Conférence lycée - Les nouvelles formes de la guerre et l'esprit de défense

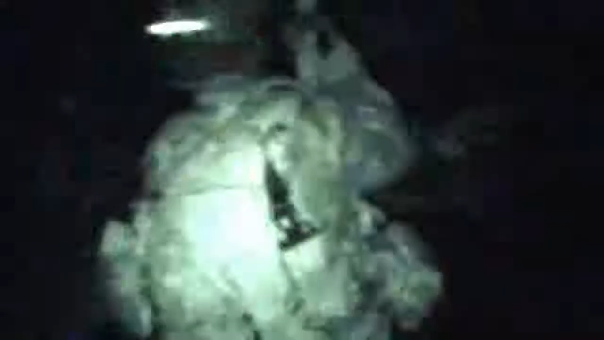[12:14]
Vous voyez que l'armée est complètement imbriquée à la population, ce qui rend toutes les actions très délicates.
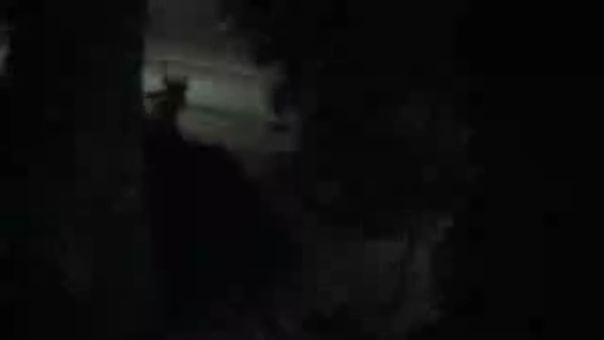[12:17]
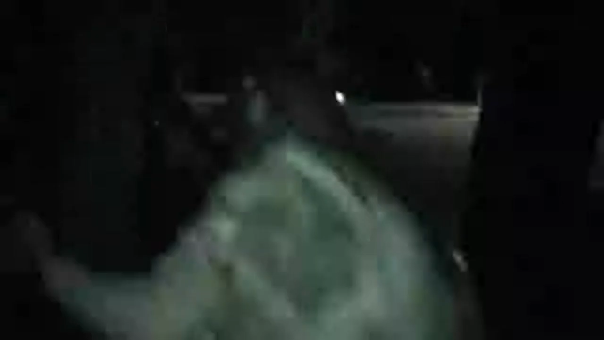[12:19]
Et vous avez sur cette séquence l'extraction d'un ambassadeur, je crois que c'est l'ambassadeur du Japon,
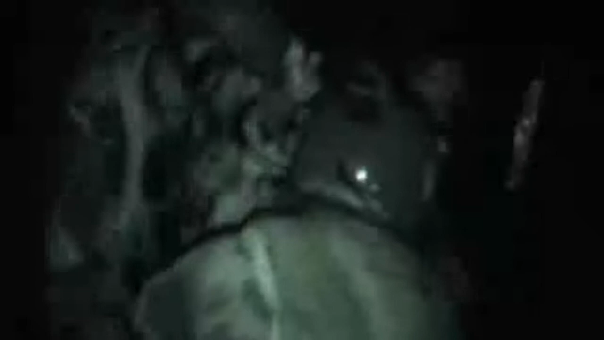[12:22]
qu'on a été chercher de nuit dans sa résidence, parce qu'il était encerclé,
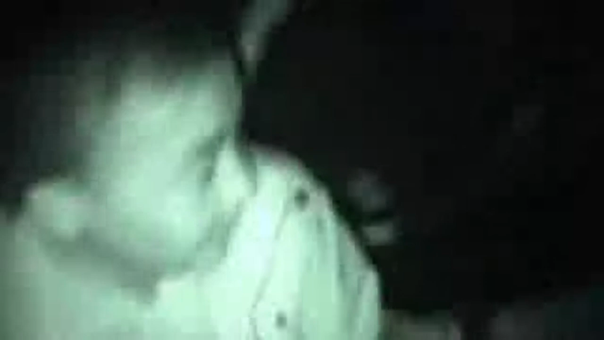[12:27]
pour l'extraire dans un blindé, puis par hélico, et l'amener hors de la menace.
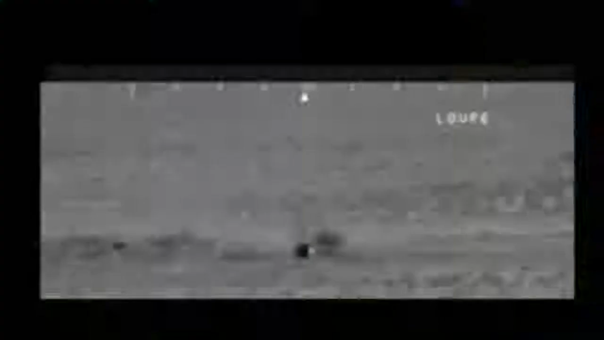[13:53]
Et on est ici dans une phase de délication de l'armée libyenne.